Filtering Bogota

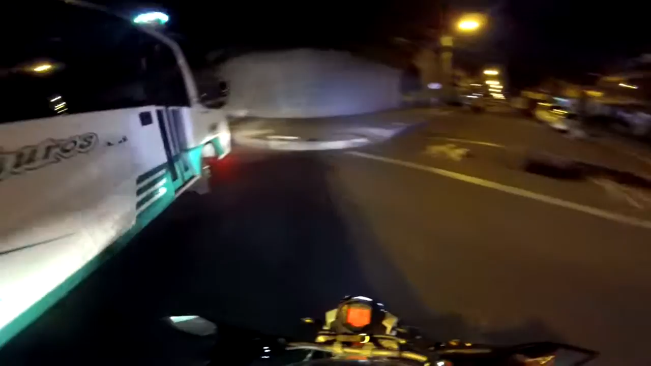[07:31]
Bueno, cuando estaba dormida por la avenida séptima, desde la carrera 170, sentido norte-sur, 300 metros adelante,